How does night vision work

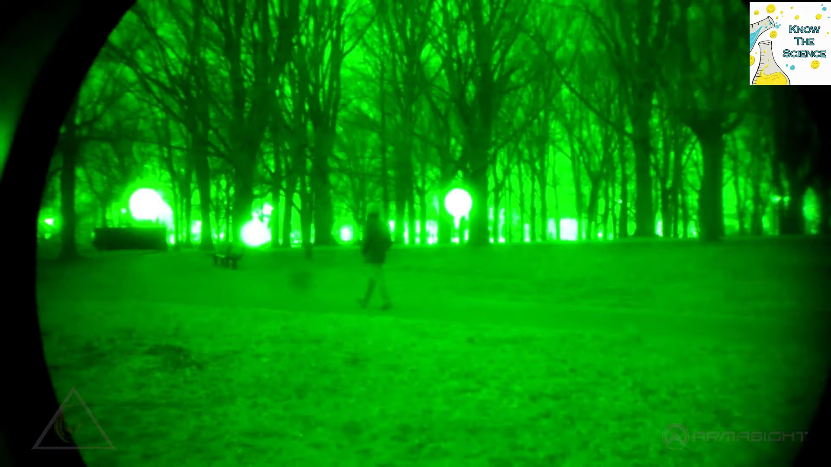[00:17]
imaging technology capture the infrared light being emitted as heat by objects in the field of view night
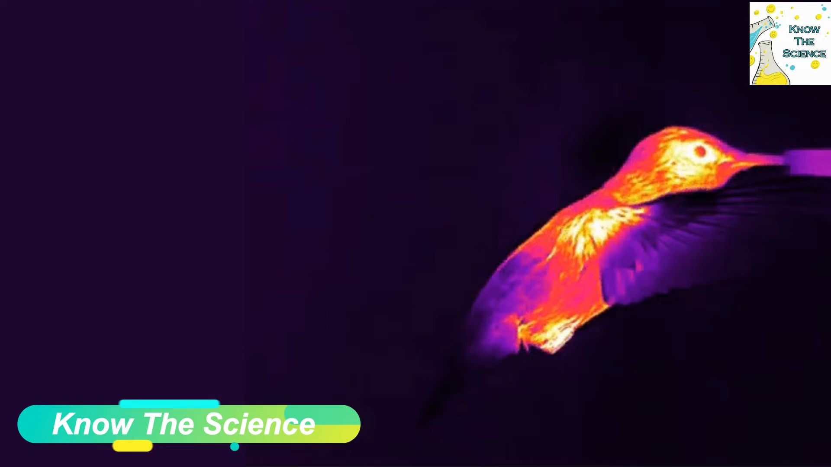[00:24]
vision can also be used for hunting and watching animals after dark using infrared imaging technologies
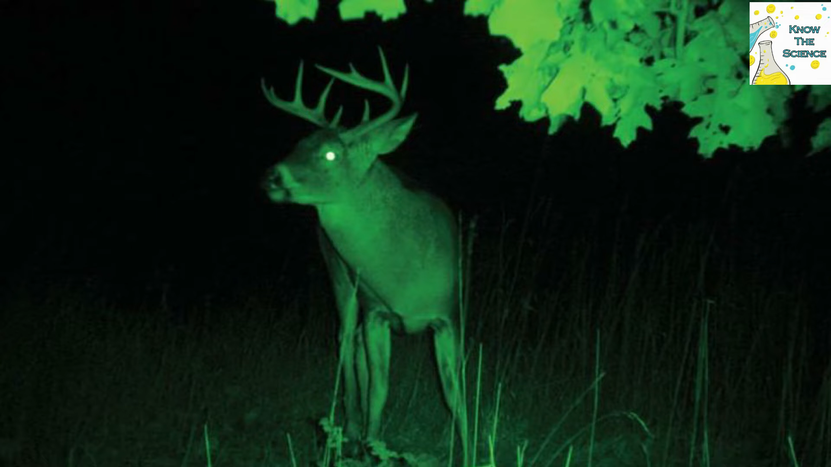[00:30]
humans have expanded their range of vision and can now measure and interpret energy information that was once
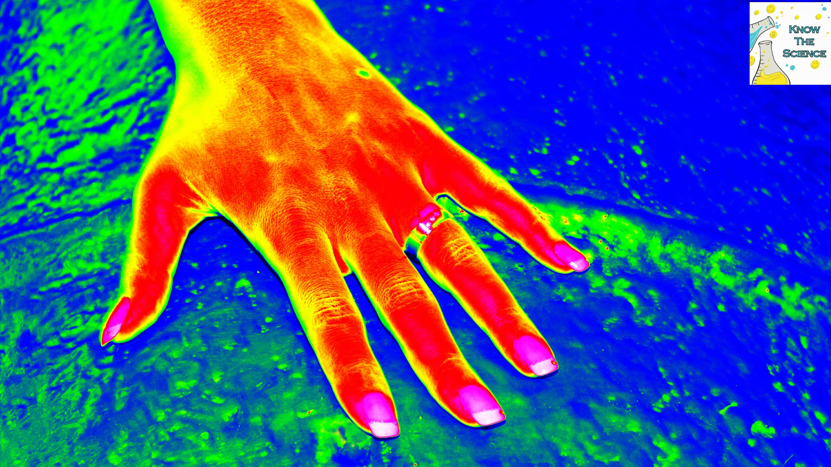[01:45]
by the object can be detected and then converted into an electronic signal used to produce a visual or thermal